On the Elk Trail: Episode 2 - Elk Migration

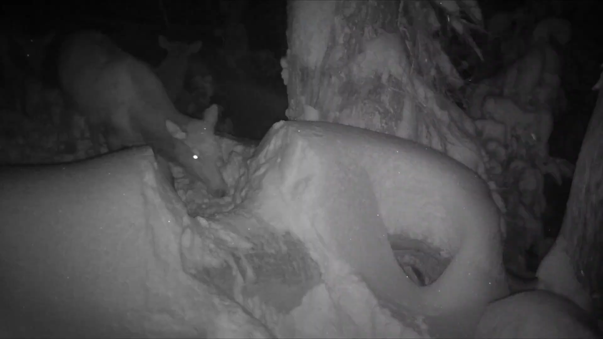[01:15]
And then there is a big bull keeping everyone in line.
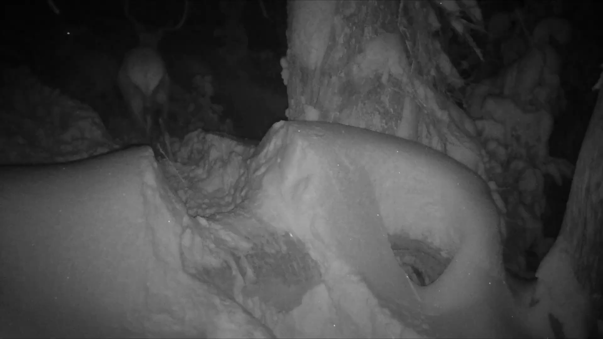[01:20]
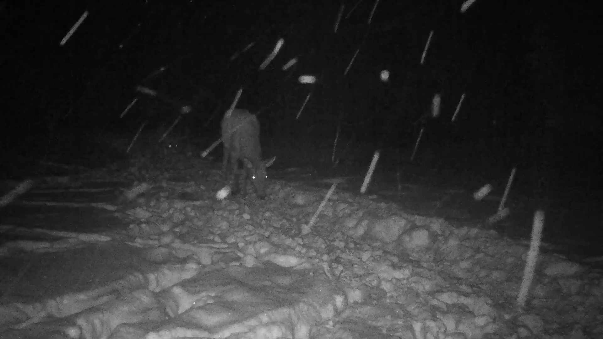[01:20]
At the end of the herd were always a few animals that didn't look quite as fit as the others. The elk seemed to bunch up whenever they entered the trees.